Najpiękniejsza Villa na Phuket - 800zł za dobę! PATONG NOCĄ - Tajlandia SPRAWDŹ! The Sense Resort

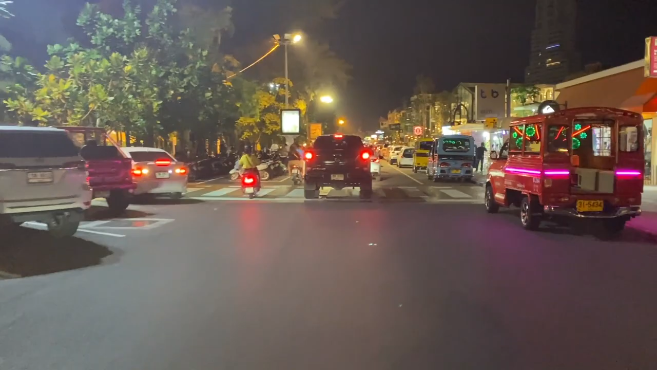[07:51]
Patrzcie się, ile tutaj jest. Jak to jest zapchane. O, tutaj pani sobie wjechała, chociaż tu już miejsca nie ma.
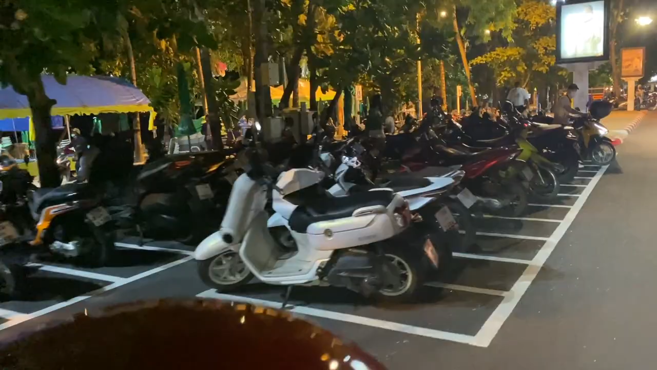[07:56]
No nic, dobra.
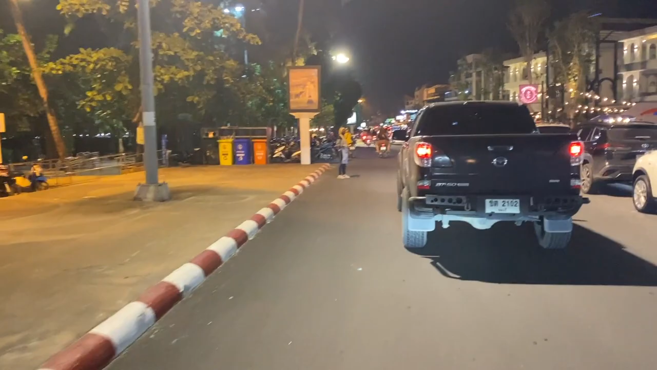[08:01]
Okej, tutaj kolejny parking. Kolejny parking załadowany, że nawet nie ma gdzie. O, patrz, jest tutaj. Bo co?